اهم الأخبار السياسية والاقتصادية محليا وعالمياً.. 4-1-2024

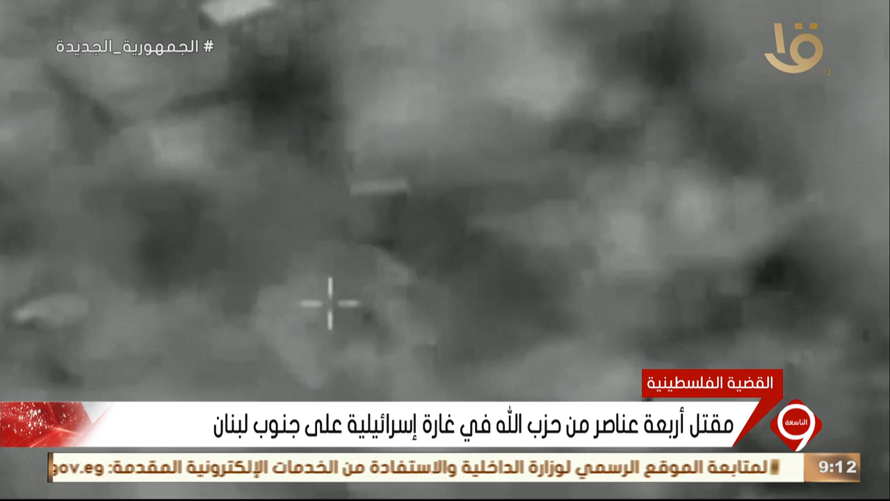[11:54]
وأوردت الوكالة الوطنية للإعلام أن الطيران الإسرائيلي شن غارة وسط بلدة الناقورة، أحدثت دويا هائلا ودمرت منزلا وألحقت أضرارا بالمنازل المحيطة. وبذلك يرتفع عدد القتلى في لبنان منذ بدء التصعيد إلى 175 شخصا، بينهم